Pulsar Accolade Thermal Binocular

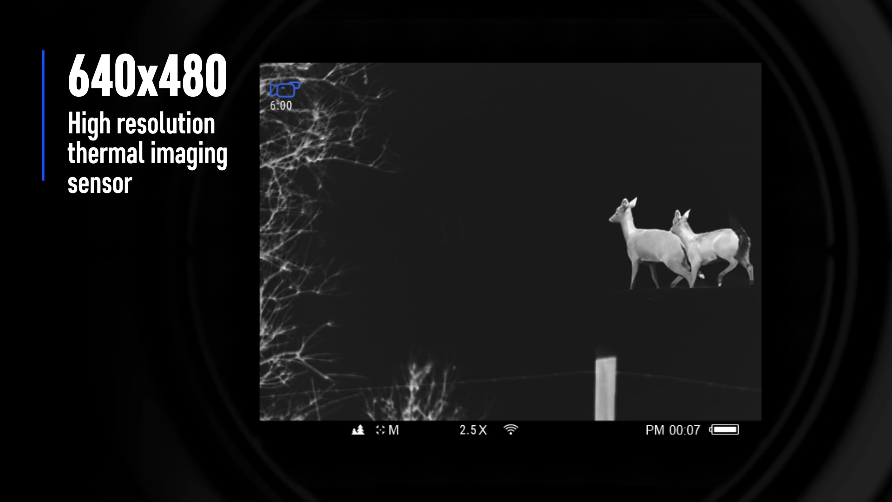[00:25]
view have the highest level of detail Accolade can detect
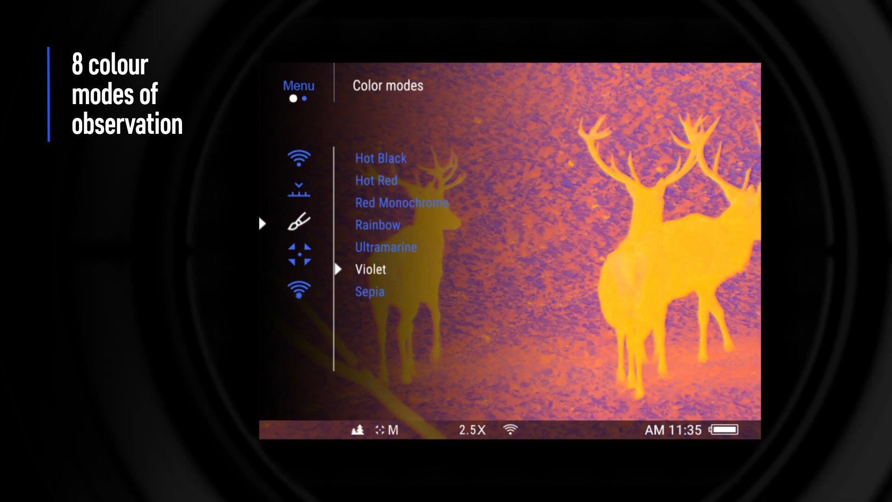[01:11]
The ability to connect directly to a smartphone or tablet enhances many
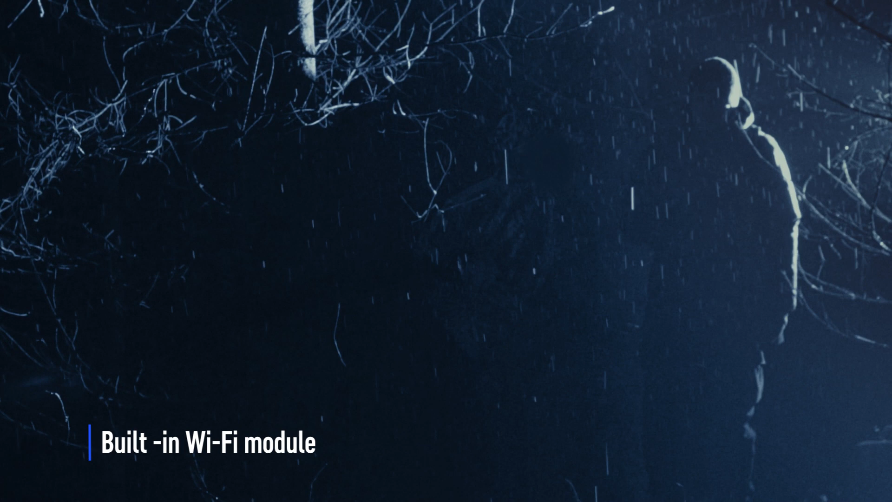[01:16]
features including the ability to share your experiences with people beside you My friend and me we can both see
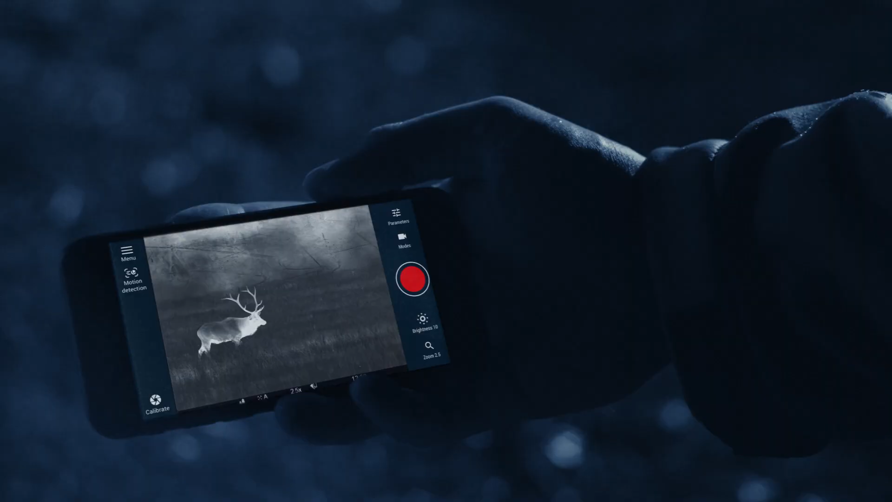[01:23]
the image simultaneously on the device display and on the smartphone
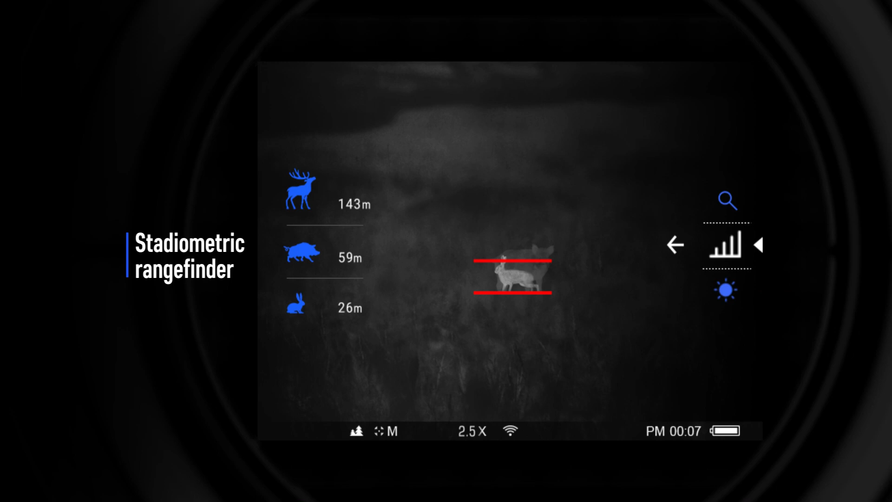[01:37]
helps to estimate range to an object based on its size Quick change rechargeable battery packs
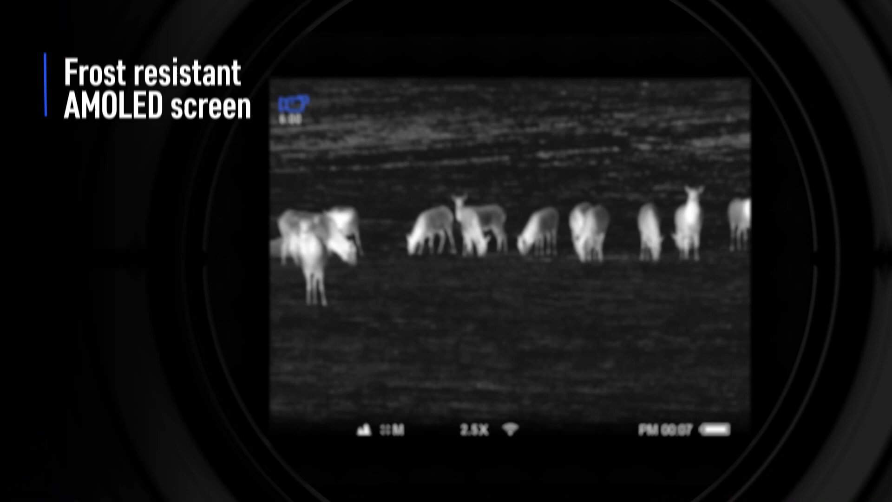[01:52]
in extreme cold the image retains its contrast and vivid colors Accolade from Pulsar